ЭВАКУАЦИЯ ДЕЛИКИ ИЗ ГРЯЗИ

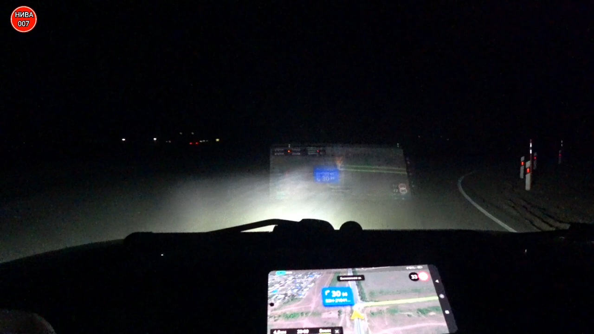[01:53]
Осталось примерно 4,5 километра. Поехали искать. Прямо 4 километра. Мы почти с вами доехали. Осталось 750 метров.
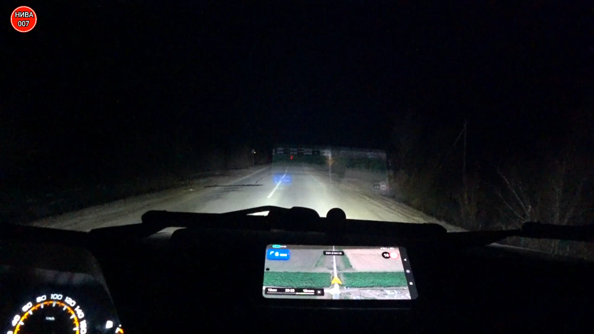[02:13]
Маршрут перестроен. Говорит, надо налево повернуть. Где-то здесь мы с вами будем поворачивать налево.
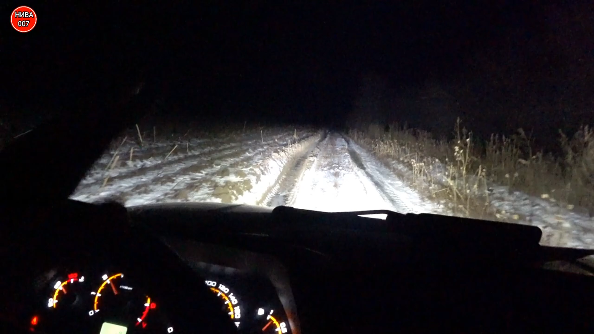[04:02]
Колейность замерзло, лед еще не настолько крепкий. То есть едешь, проваливаешься. Вот тут самое опасное, ничего не сделаешь. Под колесами лед попадается. Вот, тут как здесь, вот видите, по краям водичка. То есть колесо провалилось, это хрен что сделаешь. Вот. Так-то свой автомобиль я вытащу, у меня лебедка. А вот человеку, видишь, не получилось. Так-то вон деревья есть, я цепанусь-то выйду, наверное.
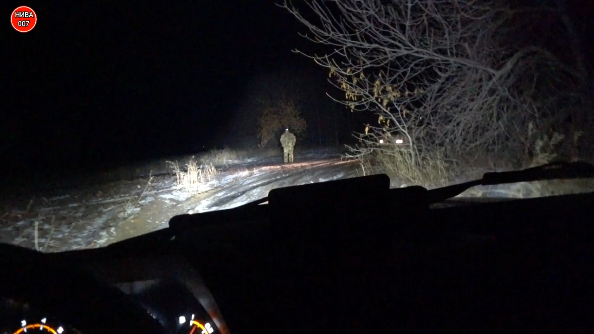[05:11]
Поехали мы. Вот стоит Делика. Сейчас мы ее будем вытягивать.
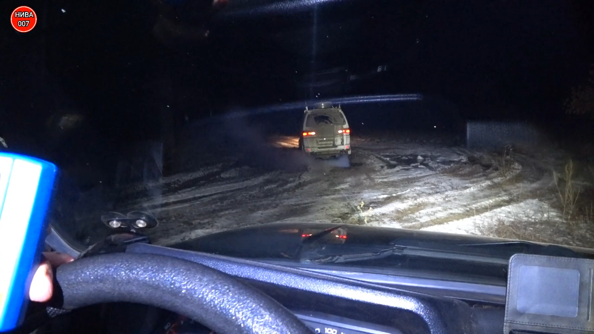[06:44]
Ну? Лебедка работает? Офигенно работает. Вот там и лебедочка. Легко и просто.
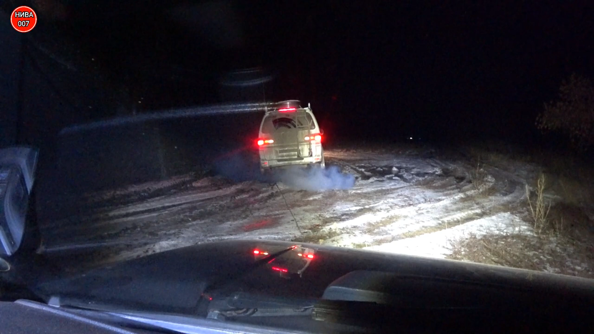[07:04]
Что, давай еще. Электровинч 12, ускоренная лебедка. Видите, как легко. Все, да?